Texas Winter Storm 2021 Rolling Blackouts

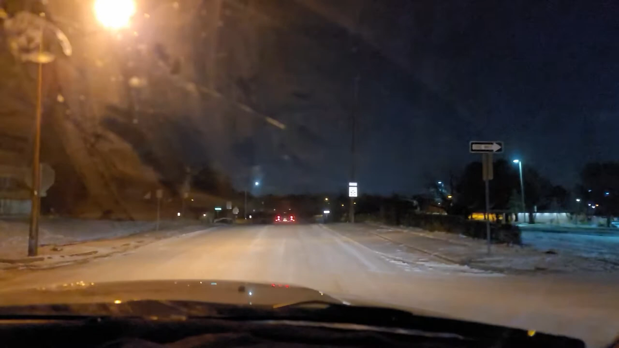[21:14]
But yeah, so we are voyaging out here at a very terrible time to be on the road. So we will be back, everybody. Oops. Alright, guys, check it out. This is Beltline, and you saw this in... Hey, don't drop my phone. You saw this in today's earlier video with